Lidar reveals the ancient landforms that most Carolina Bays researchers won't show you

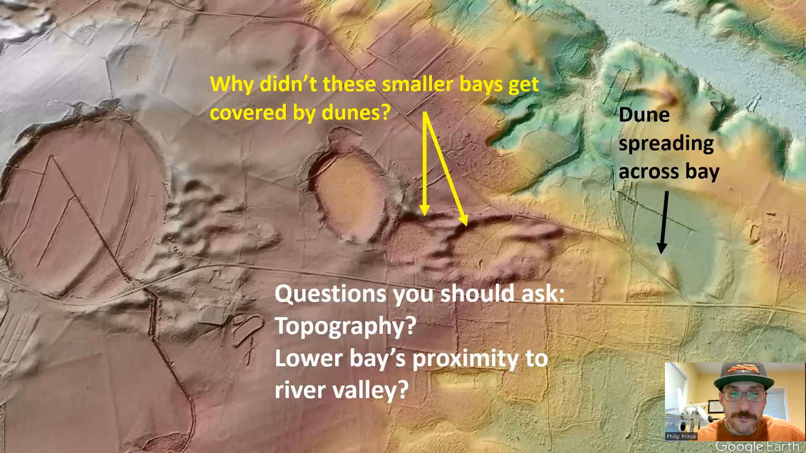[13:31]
But suffice it to say, there are potentially relationships, like you see here, preserved in this modern-day landscape as well.
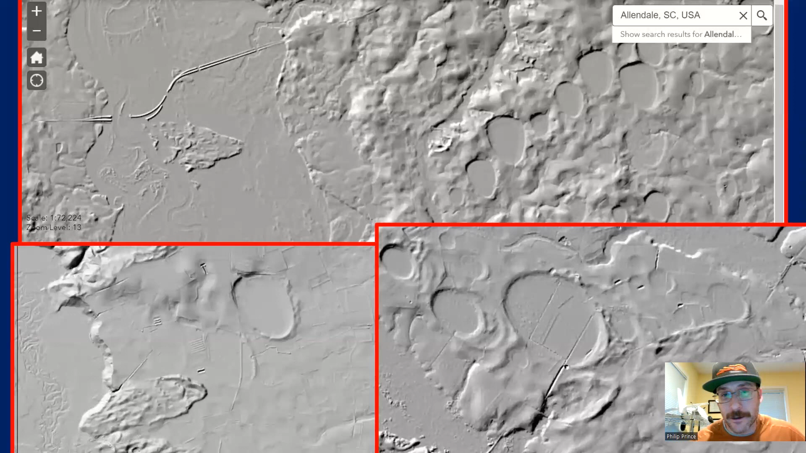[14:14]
So, up at the top there, you've got the Savannah River, Georgia-South Carolina line, got a nice parabolic dune there out in the River Valley. And the bays there near Allendale, South Carolina, are, first of all, not perfectly elliptical, but they're oriented with their long axes a little bit west and north. Lee County, South Carolina, Lynch's River, that dune sheet is pointing a little bit more to the northeast. Long axis of the bay is a little bit more to the west and north.
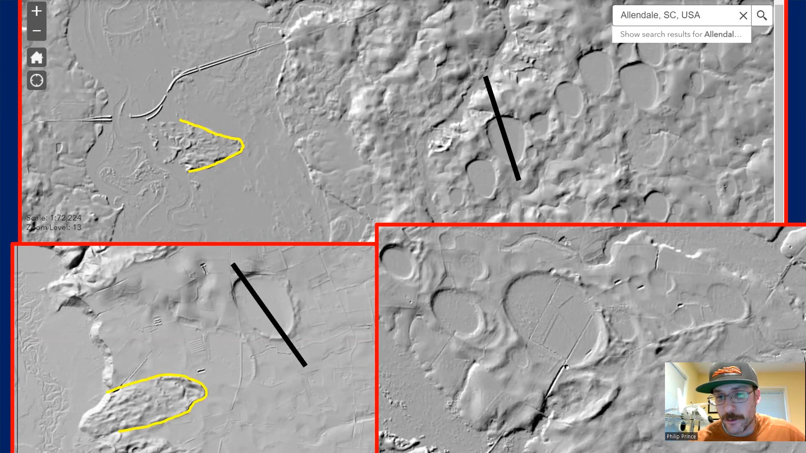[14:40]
And then finally, up in the Lumber River Valley, North Carolina, the dune sheet orientation has changed again, as has the bay orientation.
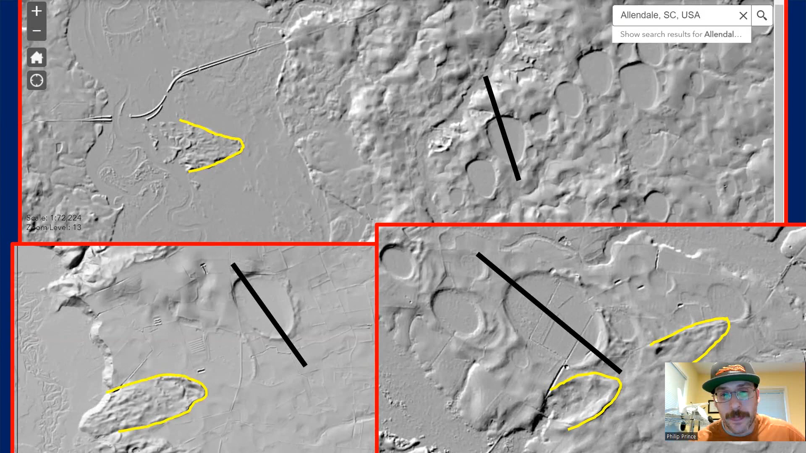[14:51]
So, if you take lines from those dune sheets and compare them to those bay axes, they are variable. They're geographically variable. But if you were to cruise all around the Lynch's River Valley, you would see dune sheets lined up like this and you would see bay orientations like that. So, because bay orientation changes with dune orientation, and the dune orientation is a product of wind direction,
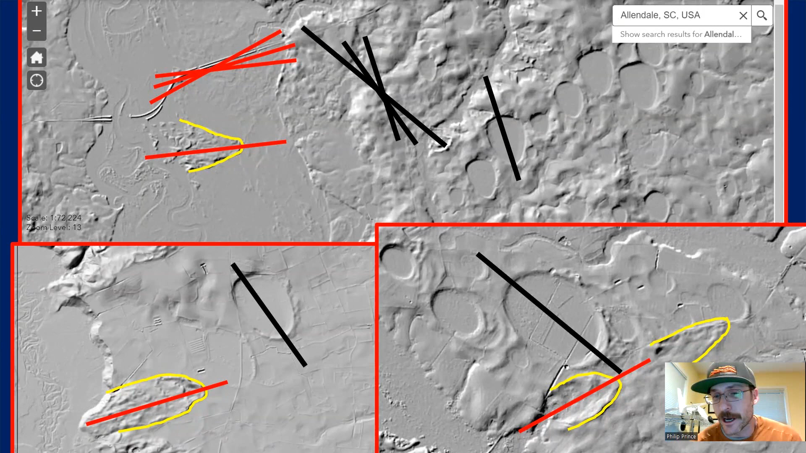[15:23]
one might assume that there is some kind of a connection there, right? So, taking stock of all of these landscape features, not just the bays themselves, is an important part of thinking about this question. Of course, the bays are crazy to look at. I mean, the alignment, the elliptical patterns, it's very eye-catching. But even though the dune sheets may not be quite as cool, they're a big part of what's going on as well.